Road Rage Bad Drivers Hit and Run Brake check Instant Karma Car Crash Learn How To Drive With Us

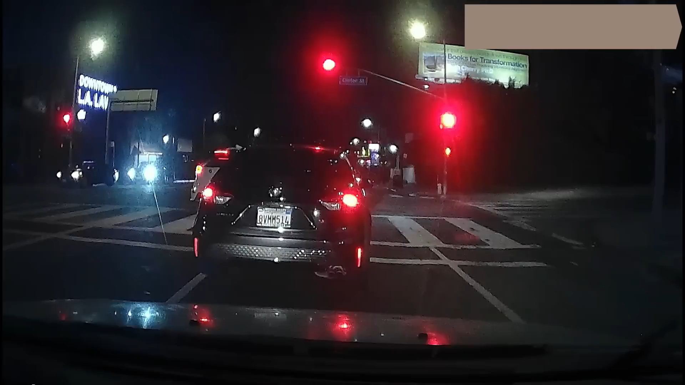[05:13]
It's like we gotta fuck it. This is gonna make idiots in cars.
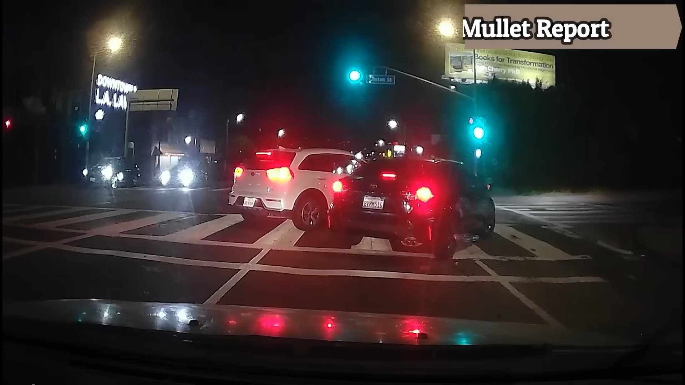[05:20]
This is gonna make idiots in cars. Please do something crazy. Call me, come on, let's go crazy, baby. Fuck, do I follow him? I'm following him. We're doing it. Let's go, let's get this clip. Please don't have a gun.
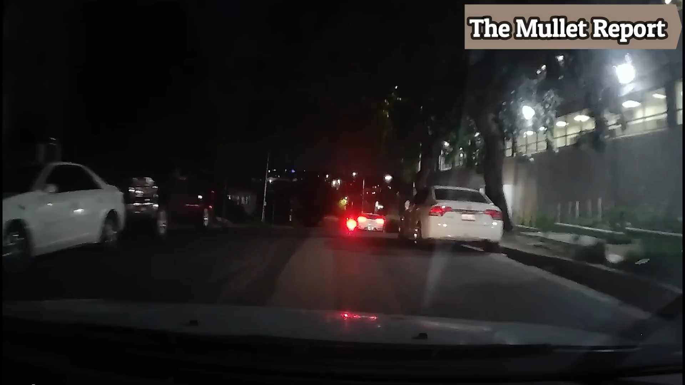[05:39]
Please don't have a gun. Oh my god, they're getting out of the car.
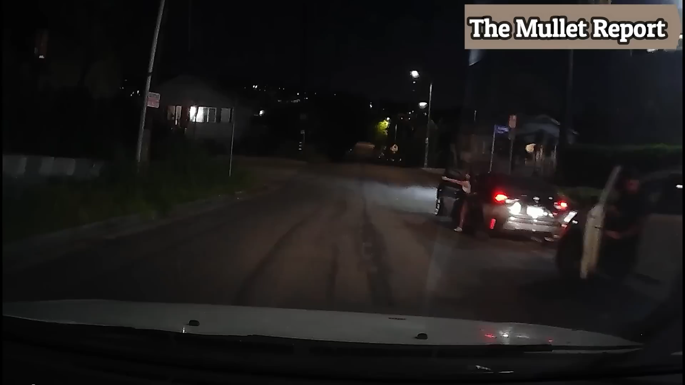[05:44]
Are they gonna fight? Oh my god. Oh my god.